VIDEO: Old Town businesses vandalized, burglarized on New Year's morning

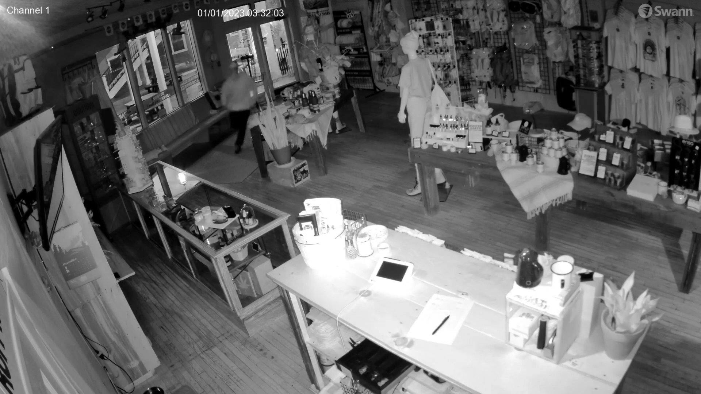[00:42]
A suspect breaking into the shop around 4-30 in the morning on New Year's Day.